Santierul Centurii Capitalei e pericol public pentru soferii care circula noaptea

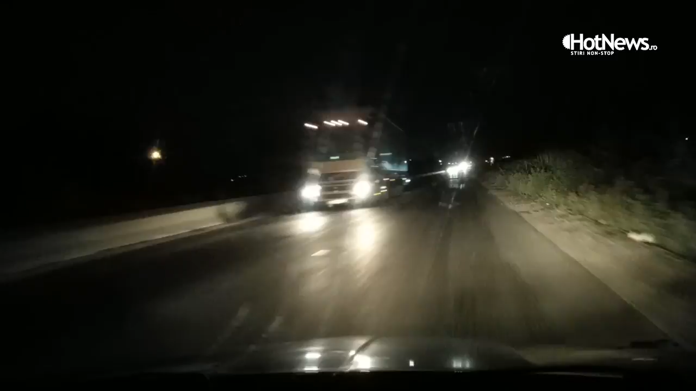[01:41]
Care e pe contrasens, de fapt. Care e pe contrasens, da. Dar ce? Ce ai văzut? Nu știu. Ăsta e sens giratoriu? Da. Și ai văzut cum a intrat unul? Am văzut, dar nu e sens... Da. Nu știu dacă e sens giratoriu sau nu.
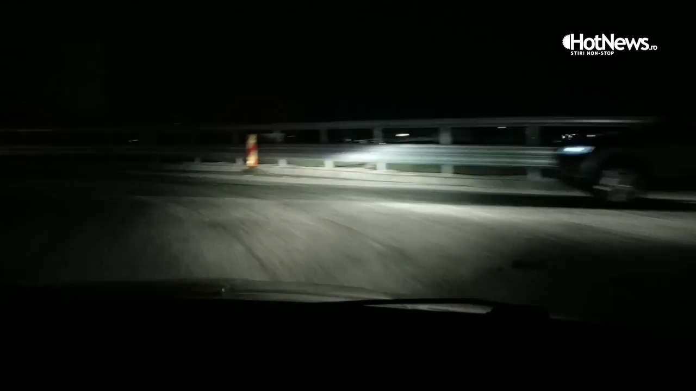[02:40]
Efectiv, nu era niciun marcaj. Zero marcaj, nu e niciun marcaj pe tot drumul de direcție. București, Pitești, centură. Aici, unde te duci? De unde știi tu care e? Ce? De unde stai să mergi înainte? Nu. Nu. Dar unde s-a dus? Ăla? Nu știu. Dar nu era niciun marcaj. Nu. Și uite-te pe aici.
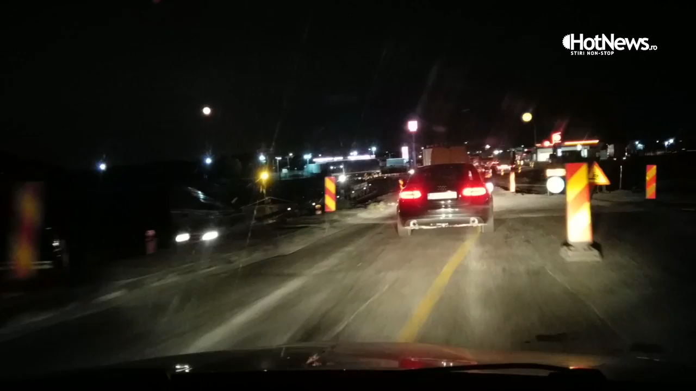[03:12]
Să meargă oricum, adică... Și acum ce e? Ce e aici? Acum trebuia să știu eu că se îngustează. Dar nu era niciun semn.